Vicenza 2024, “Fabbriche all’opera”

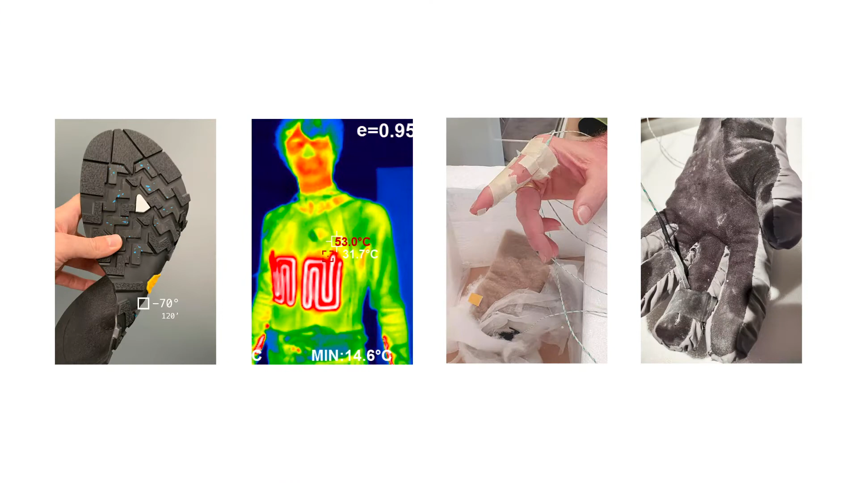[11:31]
On screen: min 14.6°C
ogni singolo accessorio, ogni singolo manufatto ad una temperatura di meno 70 gradi per verificare appunto l'affidabilità nel momento in cui poi si trova in un contesto tanto difficile.